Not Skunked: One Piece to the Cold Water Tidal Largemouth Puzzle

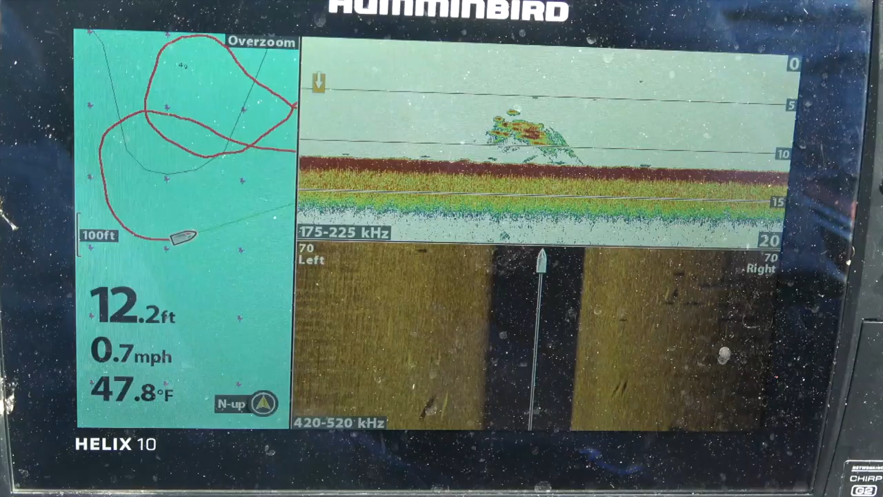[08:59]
On screen: depth 12.2 ft, water 47.8°F, speed 0.7 mph
so clearly I've been all over this this area and there's a massive amount of biomass here
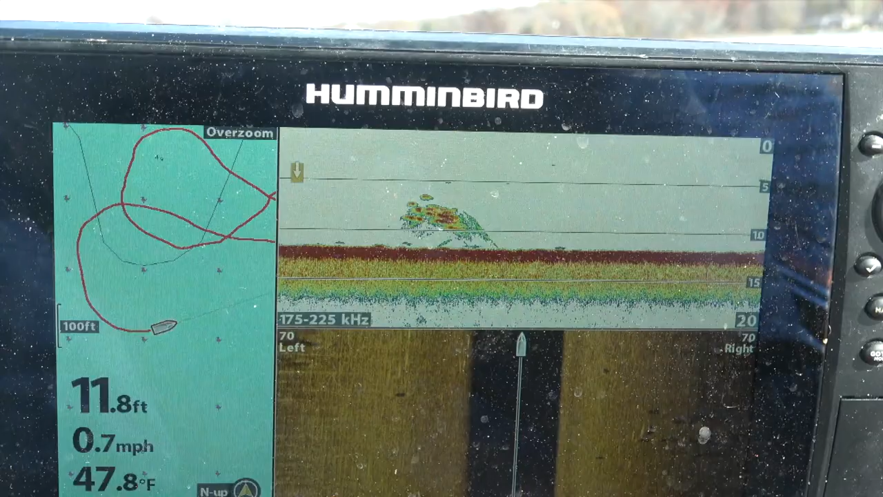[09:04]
On screen: depth 11.8 ft, water 47.8°F, speed 0.7 mph
but I'm not catching anything I mean all these these fish that are showing up on the
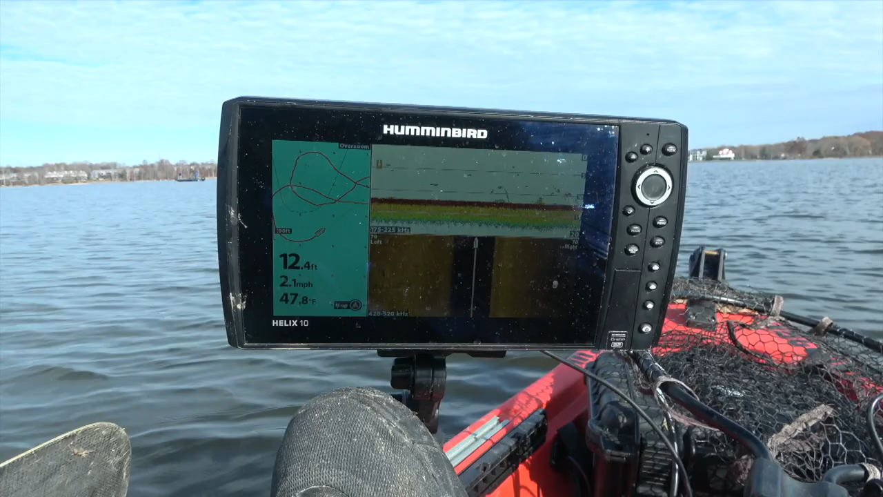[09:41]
I don't know there there are bait fish here there are things that bass would eat here are
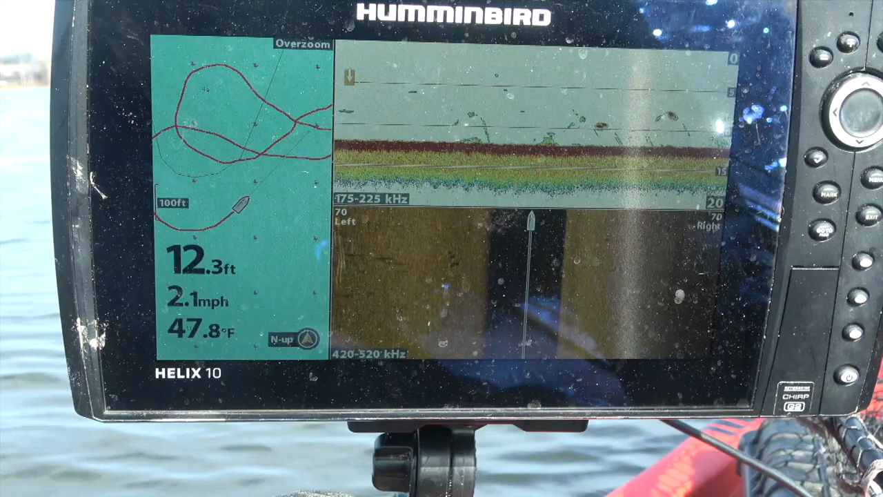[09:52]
On screen: depth 12.3 ft, water 47.8°F, speed 2.1 mph
there bass in the mix I can't imagine they're not but I'm gonna move shallow I gotta find some uh uh you know some